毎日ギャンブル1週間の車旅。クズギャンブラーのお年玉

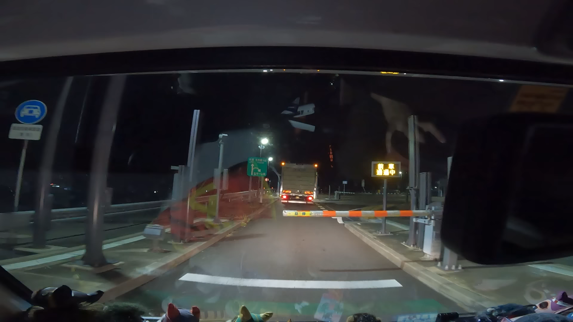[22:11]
高速乗ってちょっとすぐなんですけど、
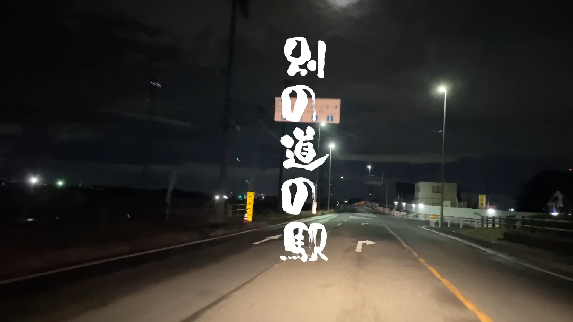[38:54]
どうだここの道の駅は。あ、めっちゃ混んどるやん。 目的地に到着しました。